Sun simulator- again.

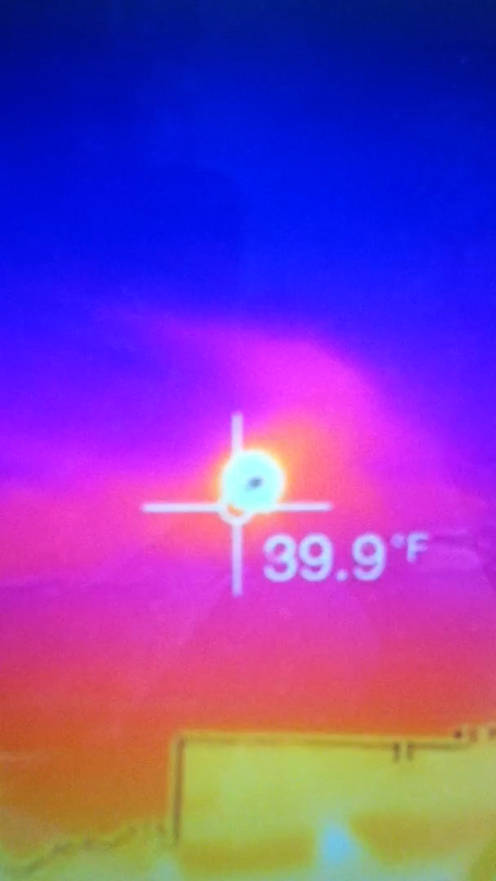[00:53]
On screen: spot 39.9°F
Watching it rotate. Woo! There you go. Infrared. So, hope this helps.